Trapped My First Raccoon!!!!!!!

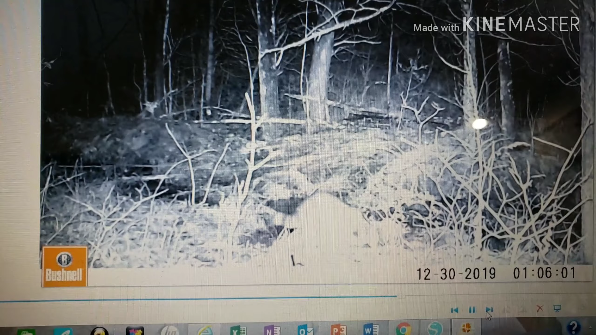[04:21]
Oh, there he is right there. He wants it so bad. Because the cat food's right there. Oh, he's eating some.